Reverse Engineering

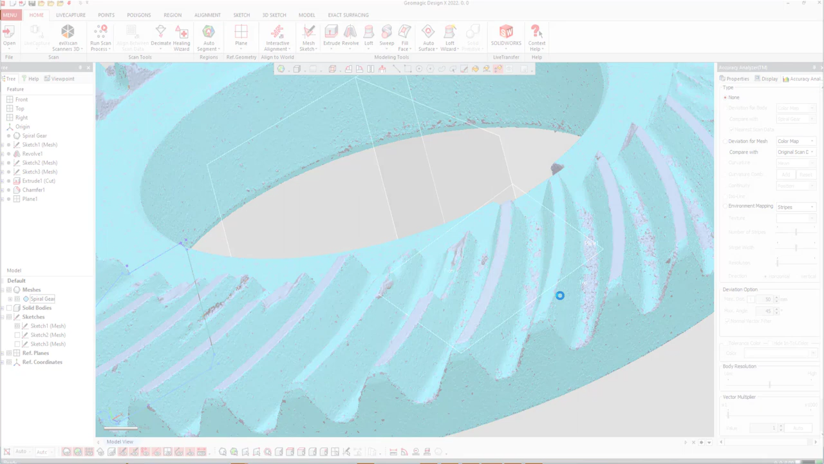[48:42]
ممكن اختار مثلا لاين واختار بلاين اعمل شكل بلاين او بالريكتانجل دوت، ابدا لحد ما اختار الاريا اللي انا عاوزها يعني. ويت في بوردون عشان كانسل. تمام ندخل تاني بسم الله.
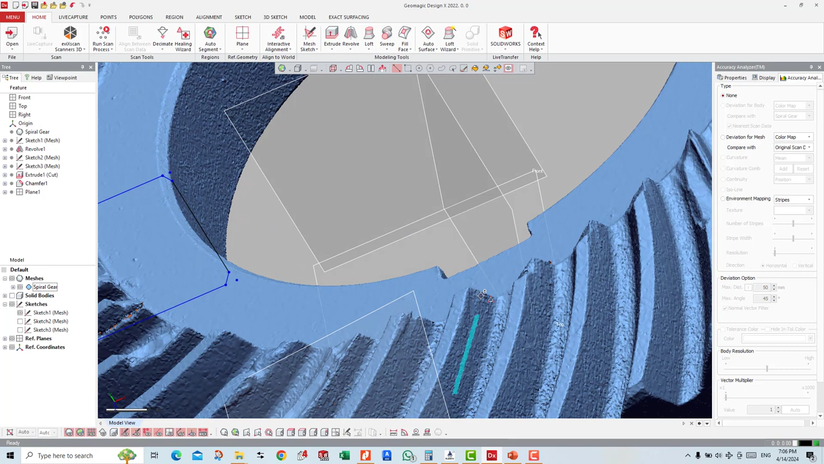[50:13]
بقى طبعا زي الشيفت، انا اول مره ارسم دوس الشيفت، بعد كده ببدا دوس الشيفت. ممكن اختار ريكتانجل شويه برضو معايا كده عشان اختار حبه مش اكتر،
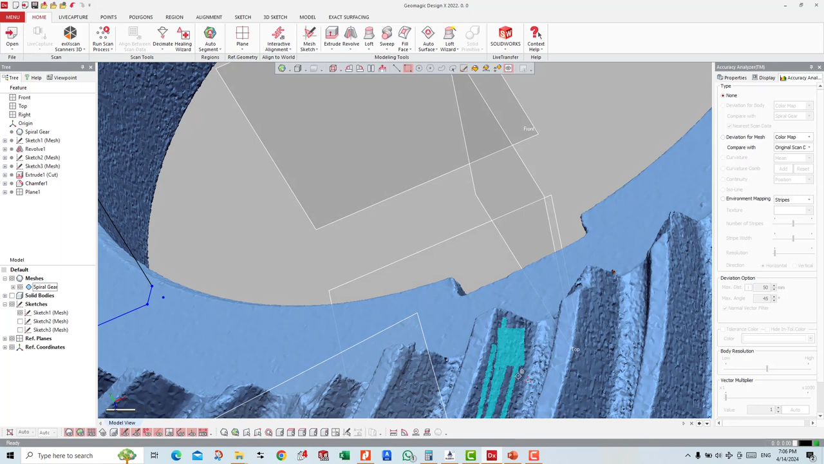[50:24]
تمام.
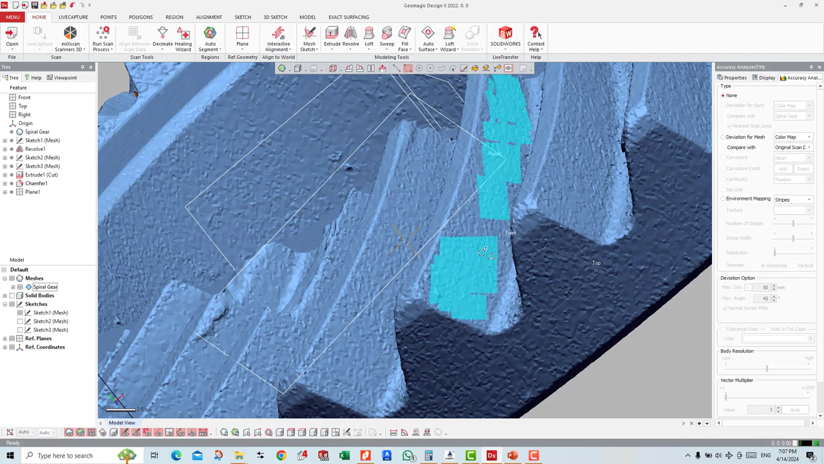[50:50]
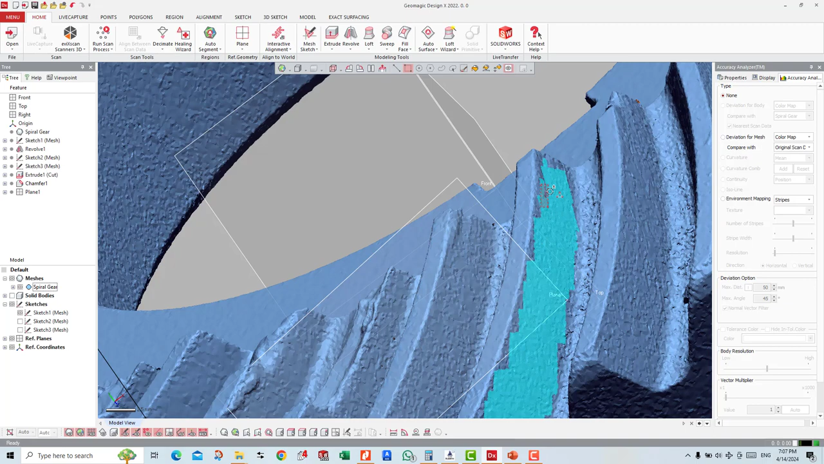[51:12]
تمام كده بس كعمل سيلكت الريجون ديت، ببدأ اخش على مقاطع هنا الريجون، اقول له انسيرت.
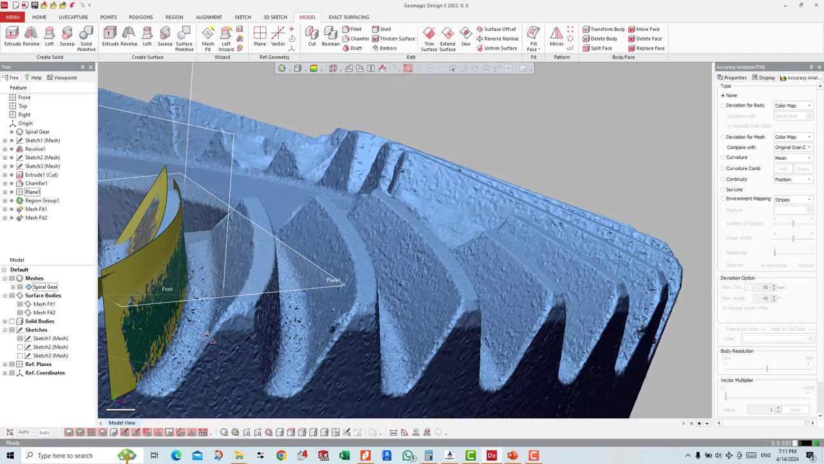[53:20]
طبعا الحركة اللي شفناها دوت دي التجاعيد دي تجاعيد مكان المش ومكان رفع السنة، هو السنة طبعا ممكن دي حتة الشحوم جت عليها طبعا، عشان قلت لكم قبل كده ان الجهاز مرفوع بيه جهاز الاسكان مرفوع بيه التريس دوت جهاز كبير جدا، يعني كتله عالية جدا واصلة لحد يعني 25 مايكرون.
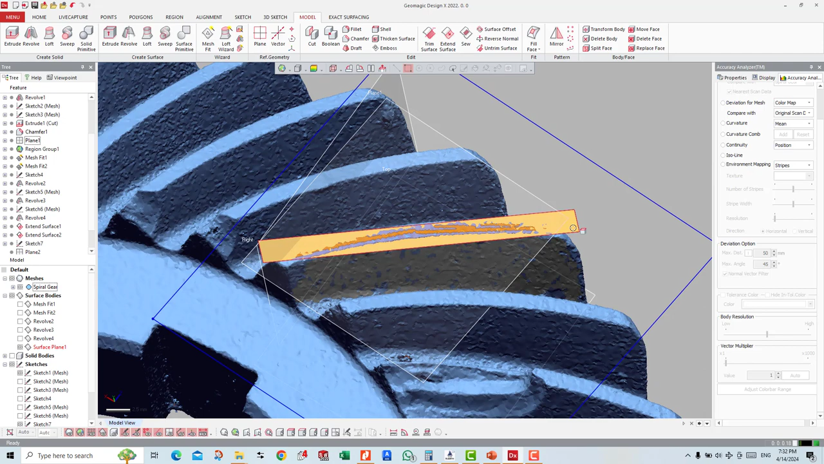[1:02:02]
طب كويس والله، نبدأ من اكستين. طيب من الشمال هو عمل على طول لقطهم 5 مللي كل جنب، نبدأ نشوف الديفيجن بتاعه عامل ازاي، 105 مللي. الحاجات اللي بره دي يا جماعة دي الأطراف بتاعة الفليت اللي في السنة تمام.
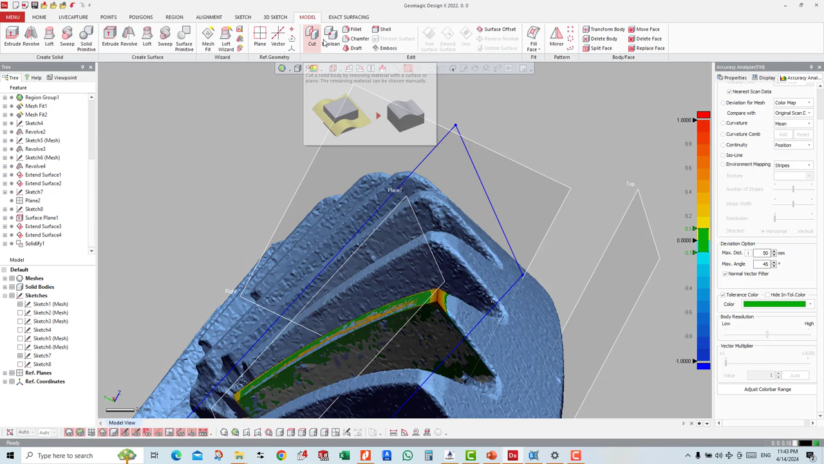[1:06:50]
أتذكر كان عامل ميل لغاية 2.5 أو 2.5 مني.